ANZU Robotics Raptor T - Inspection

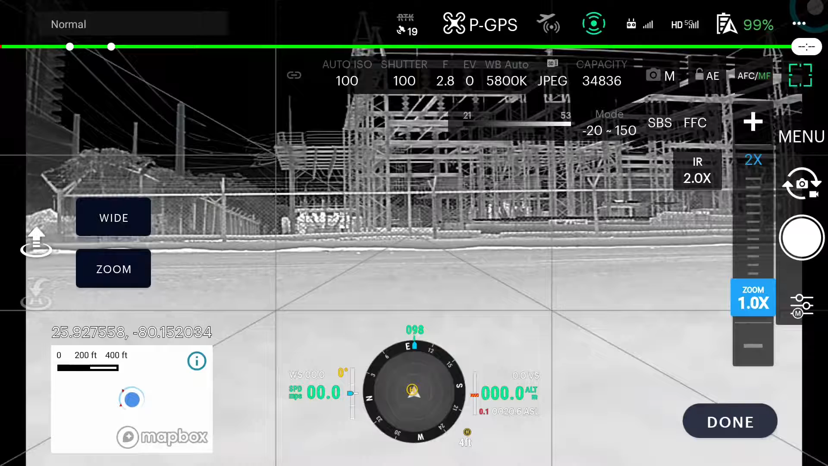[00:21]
We're going to update our home point.
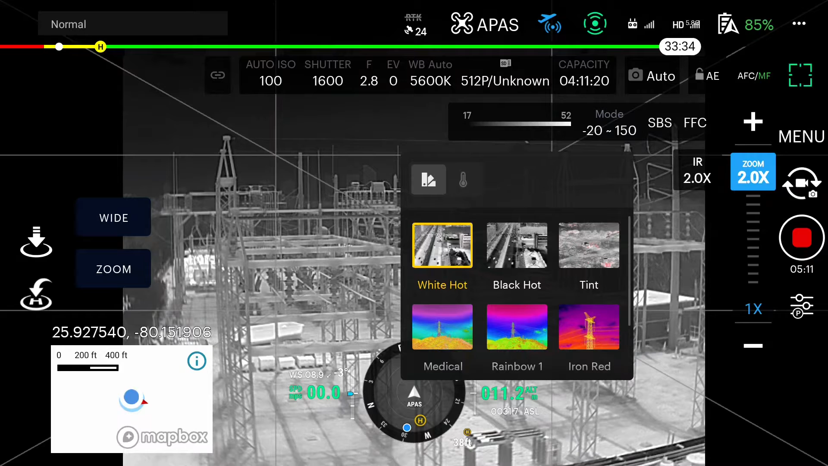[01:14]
It displays warmer objects in white and cooler objects in black. Often used for law enforcement to track vehicles and locate body heat. Black hot is the opposite of the white hot color palette.
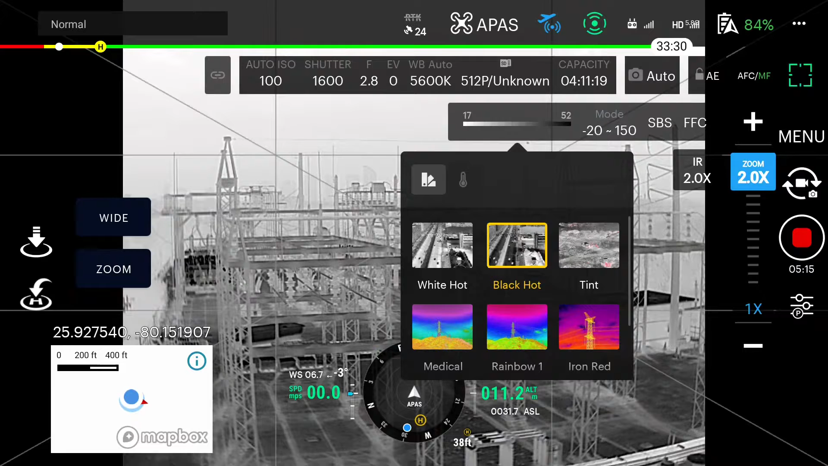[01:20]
Commonly used for law enforcement to locate body heat as well but shows better detail of the surroundings for navigation. Tint is a gray scale plus red for the hottest objects in the scene.
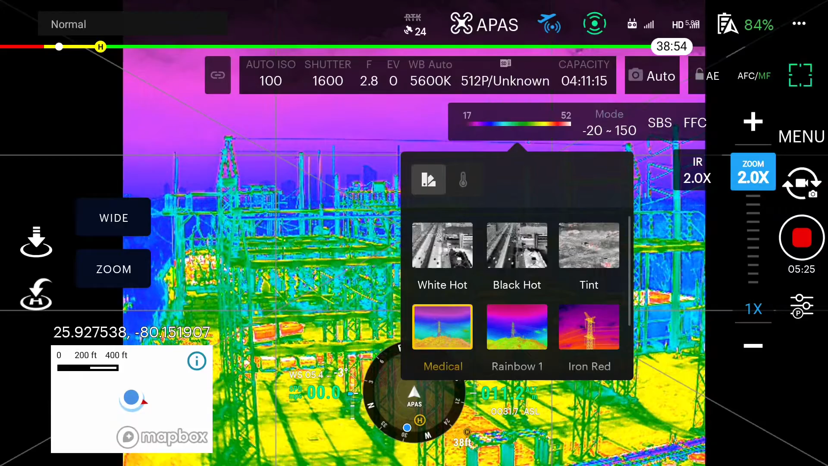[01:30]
The rest of these color pallets are used for temperature changes that are more minute. Best used for scenes with minimal heat change and often used in inspections.
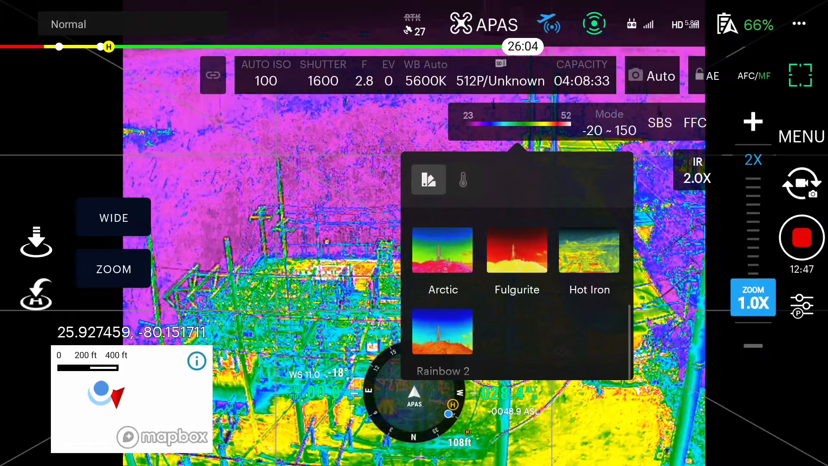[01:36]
These pallets are personal preference for specific use cases up to the pilot depending on the application.